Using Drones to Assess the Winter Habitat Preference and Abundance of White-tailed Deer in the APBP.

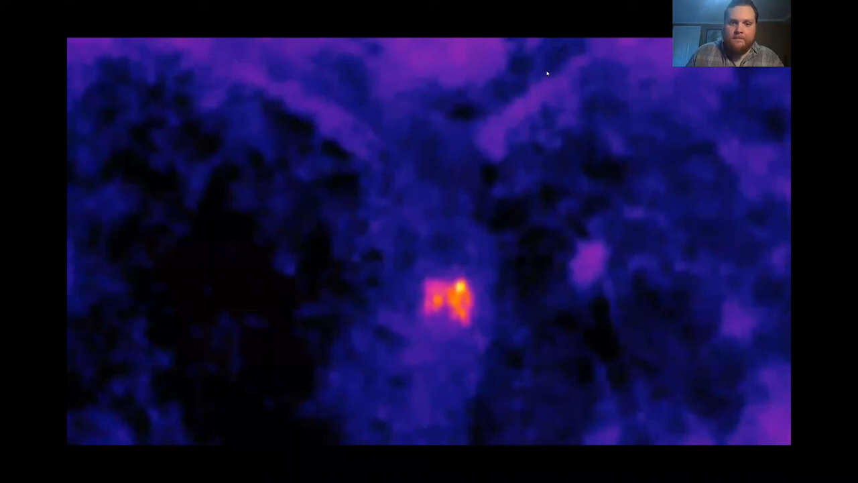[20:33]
And lucky for us deer also have a similar body heat so they also appear about the same color.
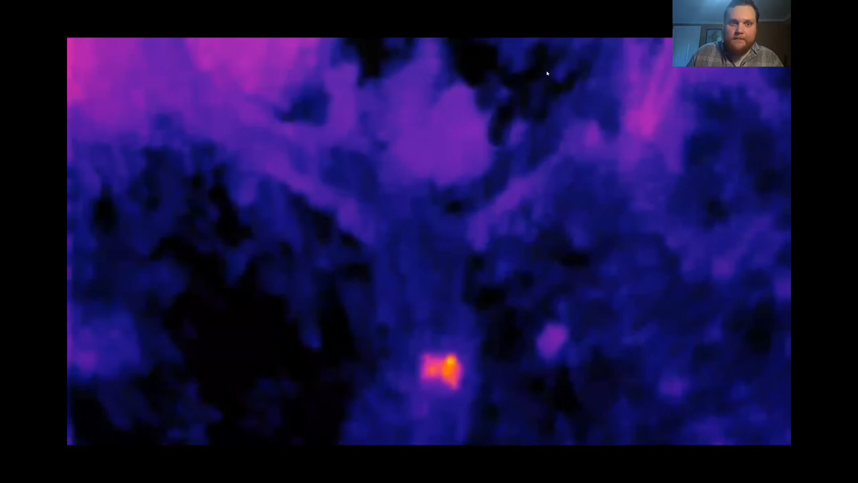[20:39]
That gets me into what we see actually when we're looking for deer. So hot spots become visible mid-flight. So you can see on that top right picture. Those would be five deer in their thermal signatures. So as I mentioned before the visible and thermal are recorded simultaneously. So this is actually two pictures of the exact same time in the video. And you know there's five. How many do you see in that visible image? You know I can make out one for sure.
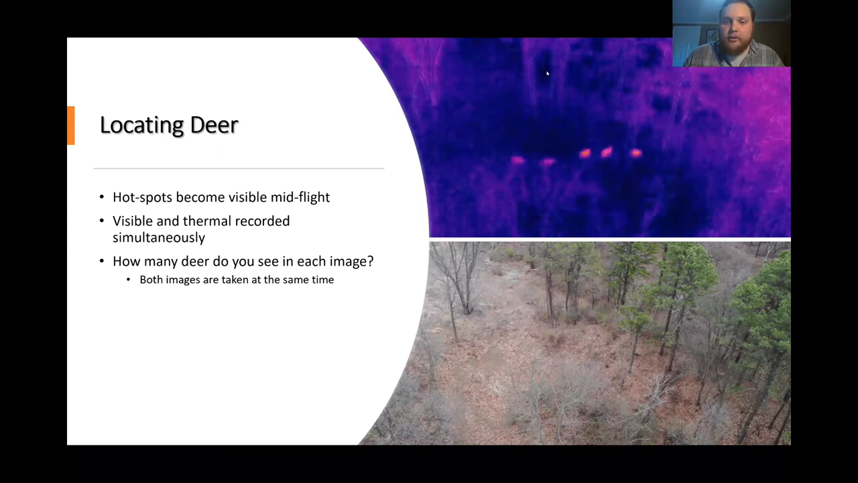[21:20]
But with the thermal it's very obvious that there are five. And that's what makes this thermal so important.
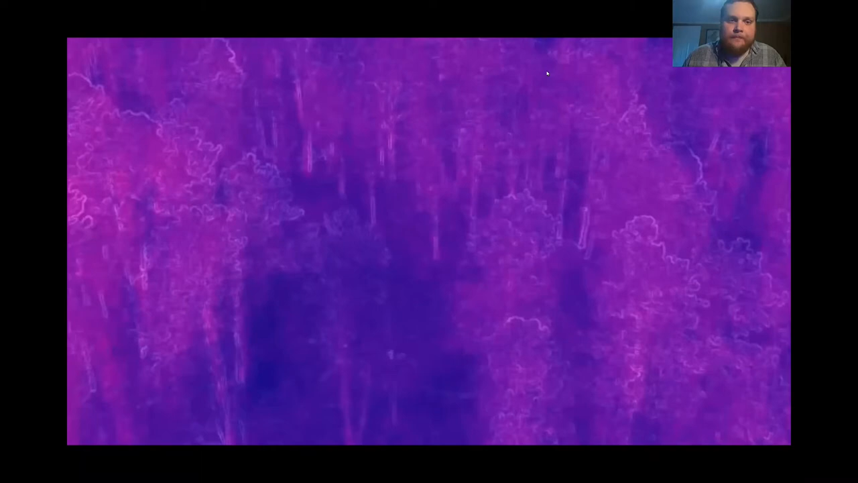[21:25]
And then I wanted to show you an example of what it looked like mid-flight as we come across them.
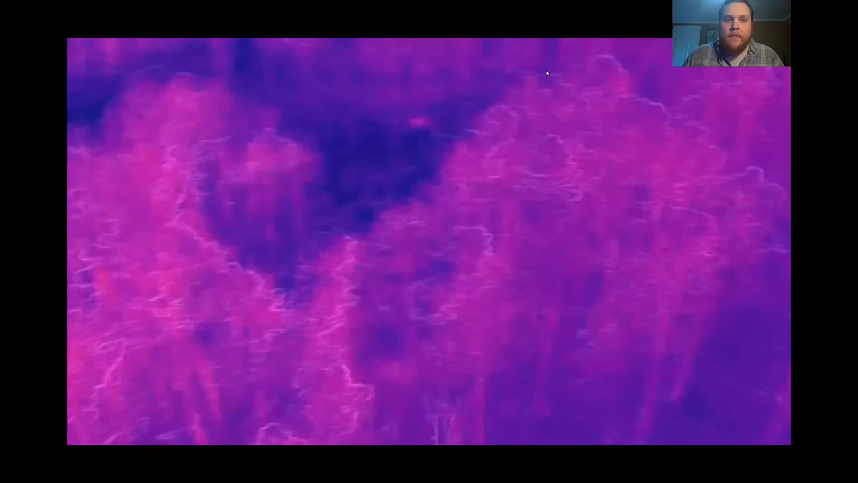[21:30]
So it's continuing down its flight plan. And we would be seeing this live on an iPad. And then the hot spots would become visible.
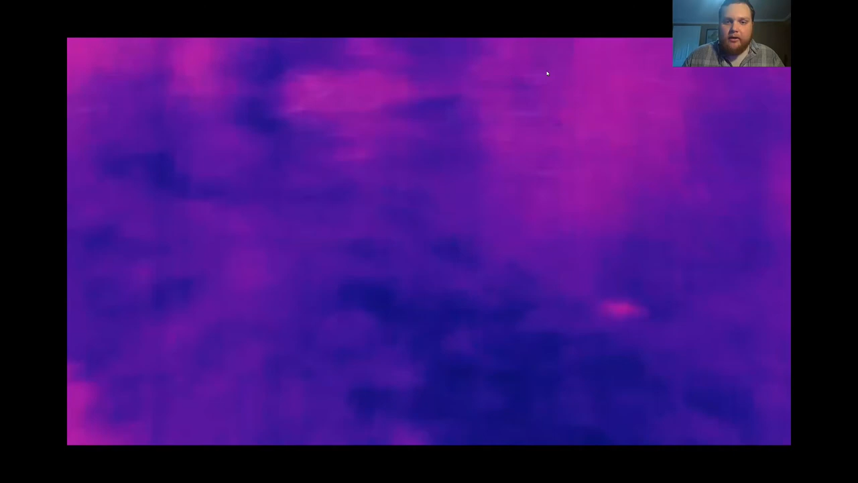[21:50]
And we would pause the drone and get a good feel for how many of them there were. And I can adjust which way the drone is facing. So there you can see one in the center of the frame.
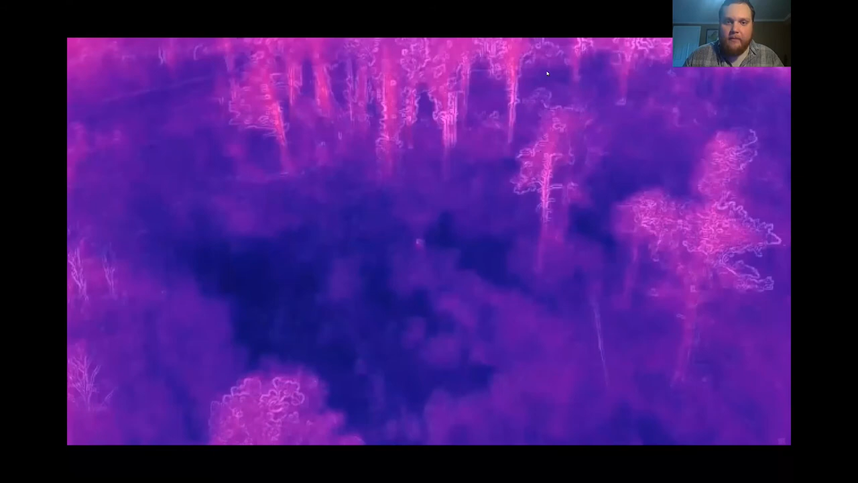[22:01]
And then there's about four of them down there now in the center of the frame. And you can see them moving. So this is real time.
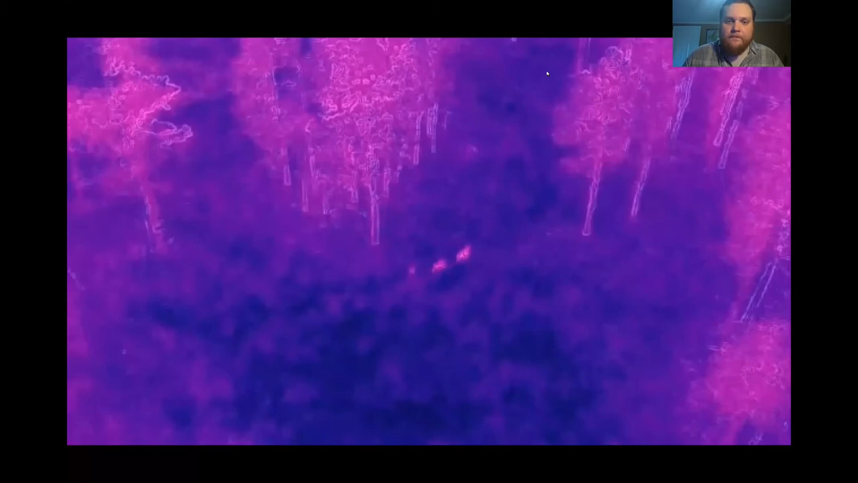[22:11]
Then eventually after I think I found them all we would continue along the route which the drone is about to do here.
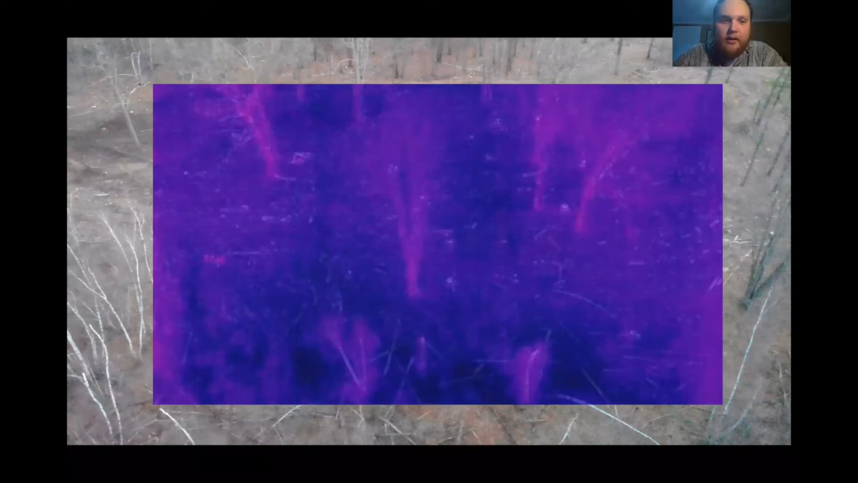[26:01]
It's a little bit harder to tell, but you can see some hotspots out there. At least my trained eye can. And then here's the picture of it again.
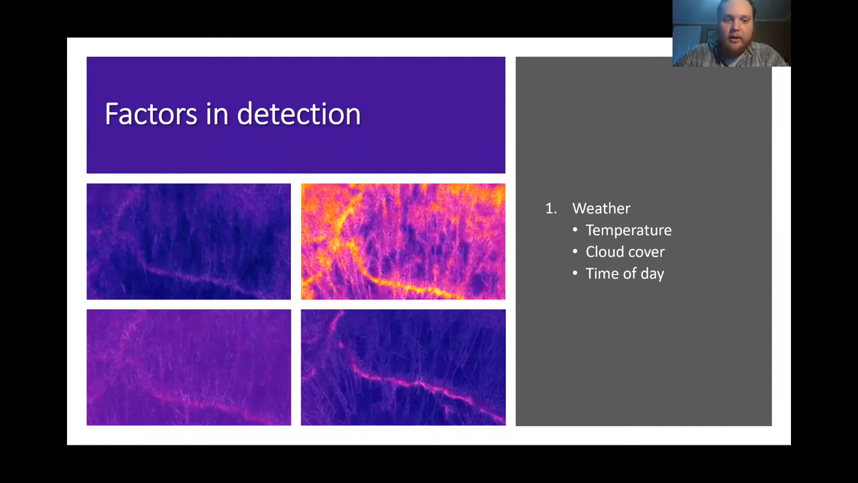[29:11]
there was probably a little bit of sun and it was probably warm that day. So it doesn't appear as blue on the ground. The trees you can see are red. The creek does not stand out as well. So these are some things that influence how the deer will appear and if they will be kind of hidden. Another thing that hide them is the canopy composition, so the trees.